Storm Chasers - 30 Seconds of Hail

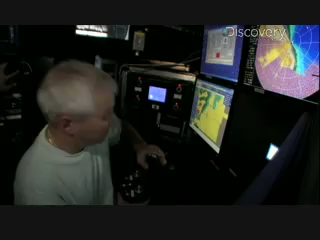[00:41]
I'm just trying to do a quick scan. Josh's radar reveals disappointing information. Every element capable of producing a twister is weakening.